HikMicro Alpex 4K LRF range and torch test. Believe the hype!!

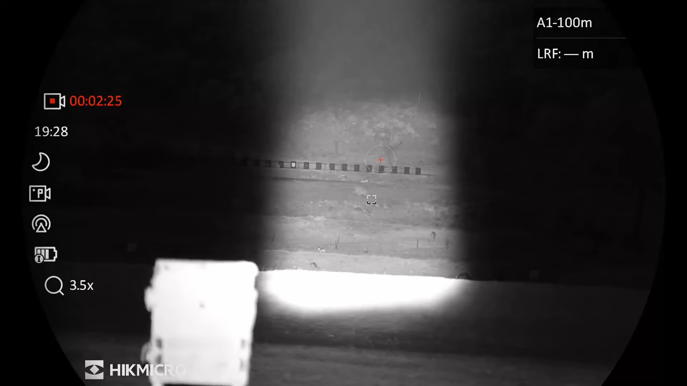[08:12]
i don't think you'd be too concerned about taking a shot as i said though
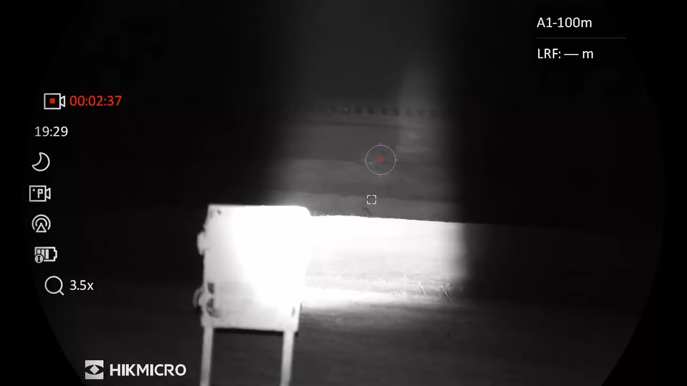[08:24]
you do lose a bit of light on that mound so probably not the most accurate representation but
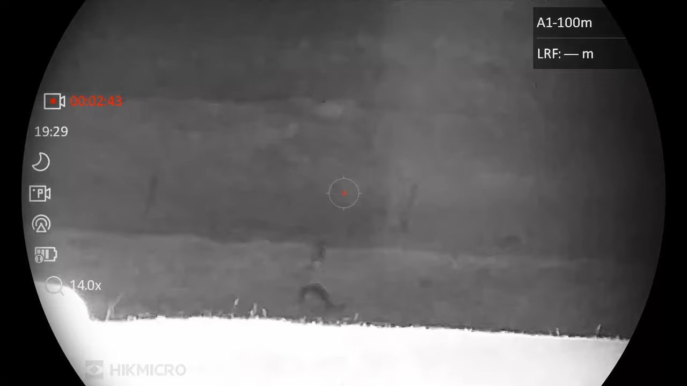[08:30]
it'd be better if we could um get the light over that it looks better looking that way just because there's more light actually getting over the
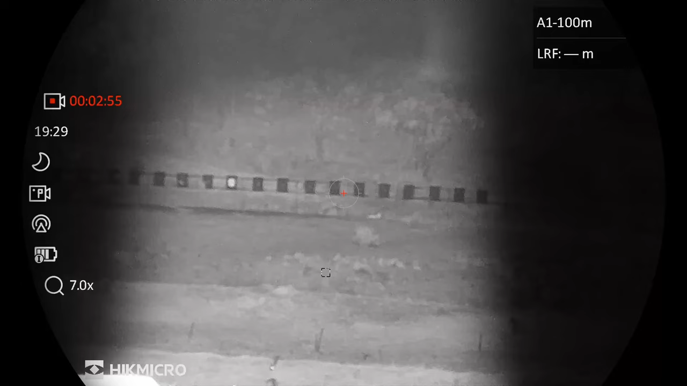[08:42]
top of the mound down the bottom there at the bottom of screen anyway that
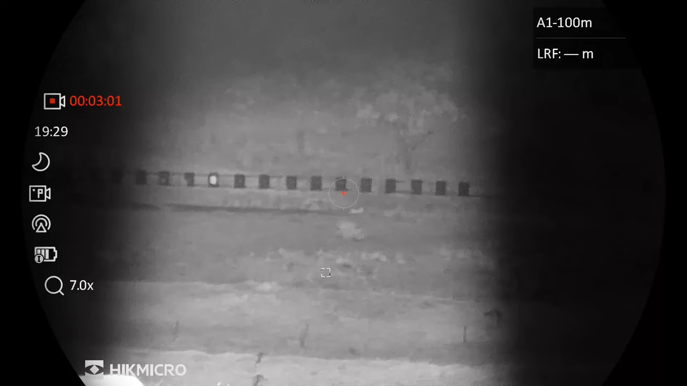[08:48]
is amazeballs so believe the hype
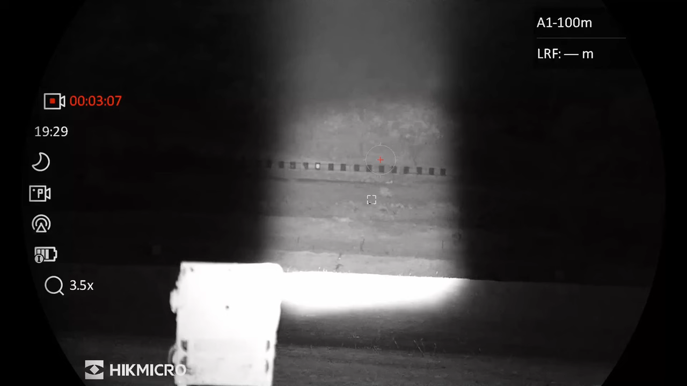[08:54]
it is all it's cracked up to be and with a
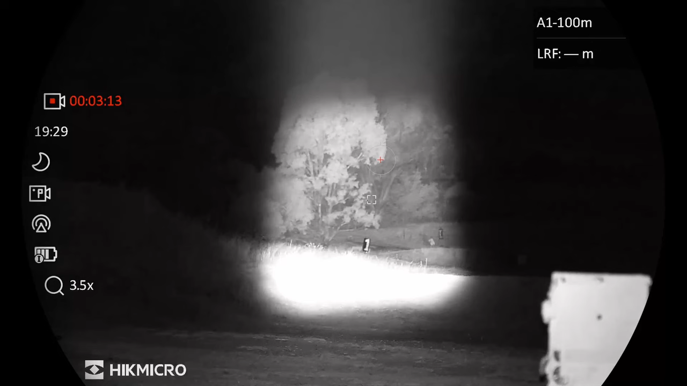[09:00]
well look this is a decent torch um i have not should i play with the one that hunt tonight i've got on well that are brought in specifically for this sort of device i can only imagine that it would be very similar if not possibly better um this is a 850 nm pill in this one so maximum light maximum distance um can be seen like the glow can
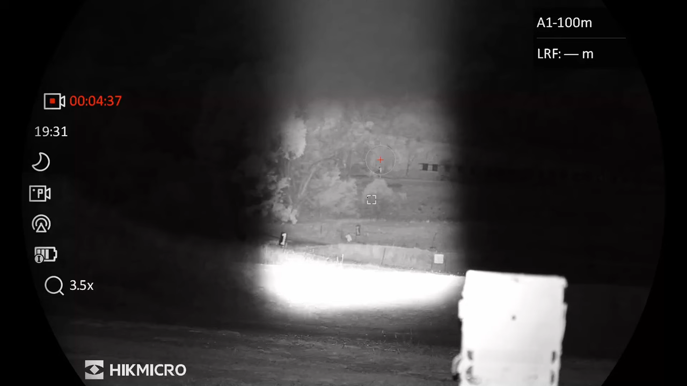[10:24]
i can't recall any animals actually reacting to it um the downside is though you do lose distance so if you're wanting a long distance throw and the ability to get good data information back like the actual image quality 850 is probably
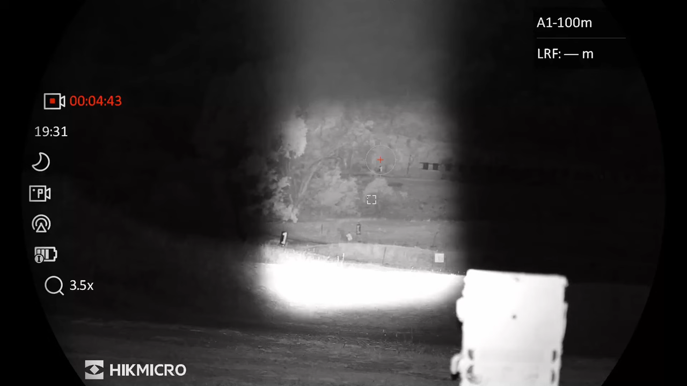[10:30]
where you want to be at but if you're only shooting out to 150 the 940 will probably do you anyway that's it i'm going to call the testing complete because i've